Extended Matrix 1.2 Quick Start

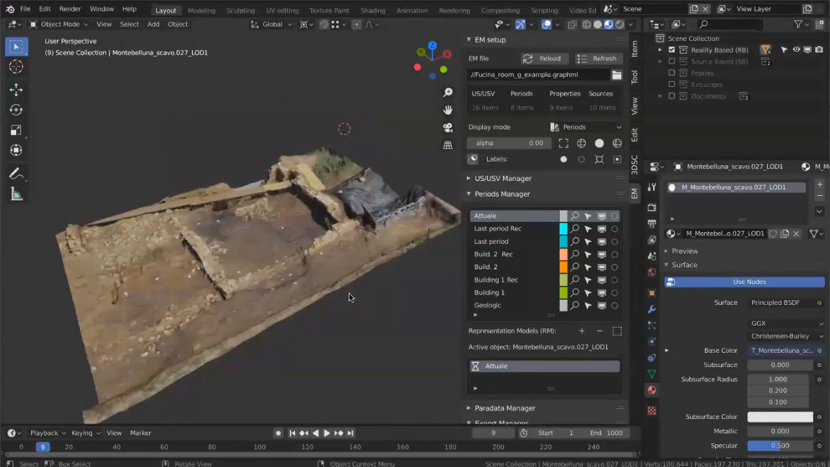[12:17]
This is a 3D model. You have all this stuff downloaded. It's the dataset I was talking about. And we can see a perimeter wall.
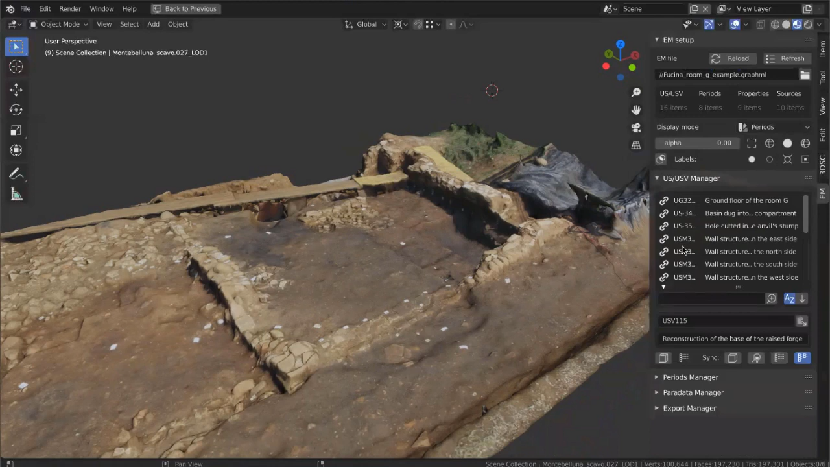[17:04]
and i want to show you the okay here
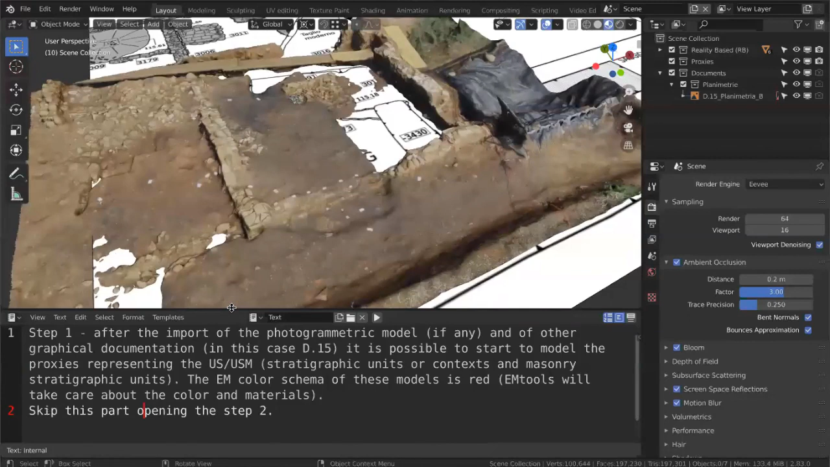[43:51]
the step one after importing the photogrammetric model if we have one and other graphical documentation in this case we have this document
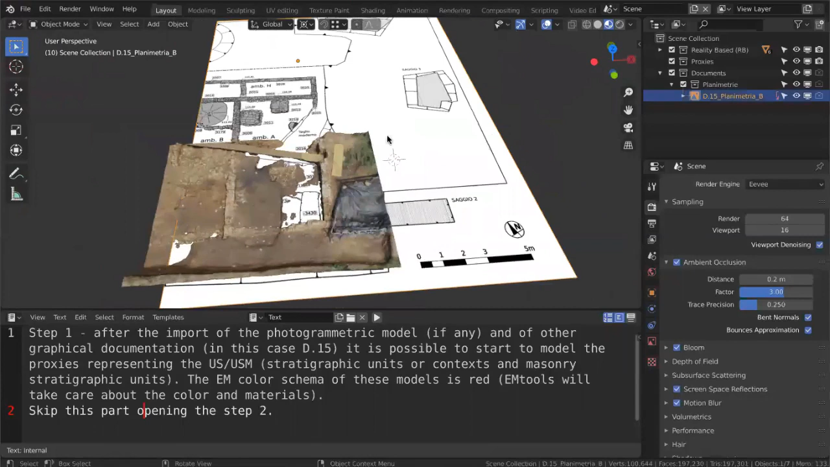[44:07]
here that is the the footprint of this the
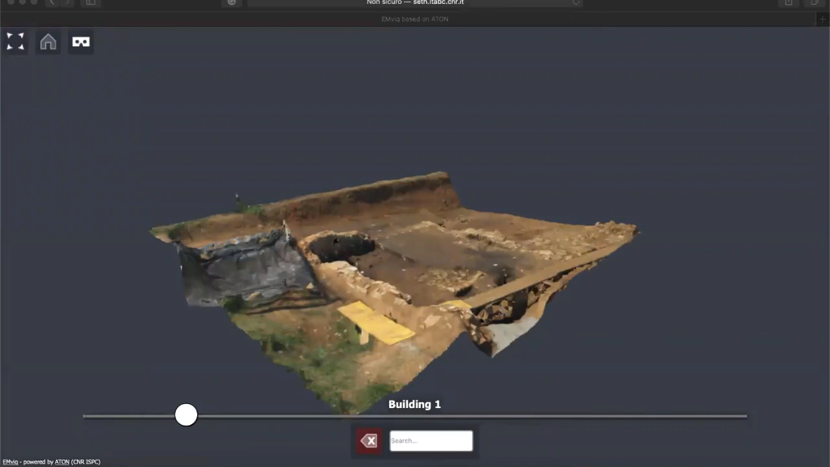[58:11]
and here is a web-based tool
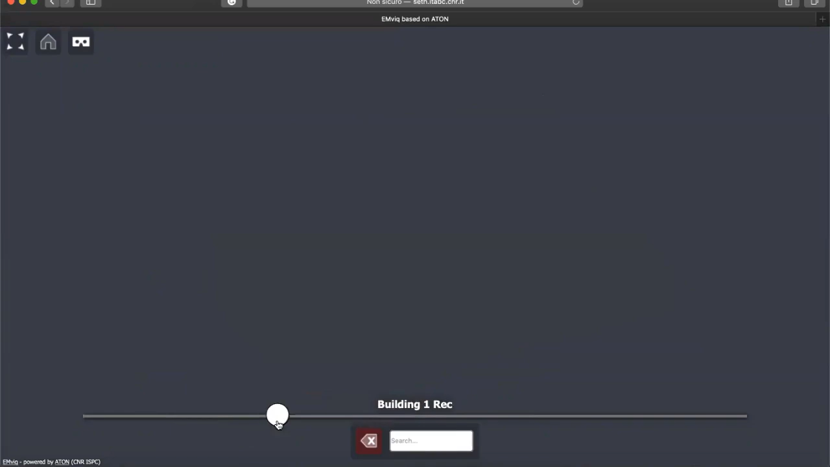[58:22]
the possibility to interact and see all the stratigraphy
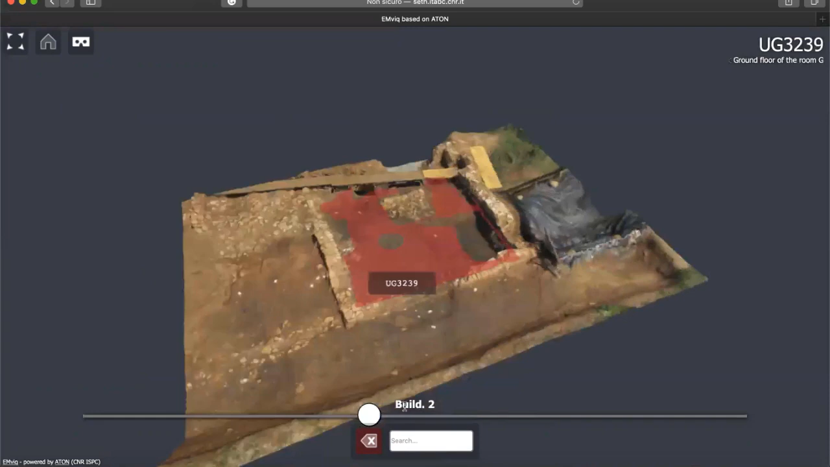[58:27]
and also the reconstruction clicking on the elements and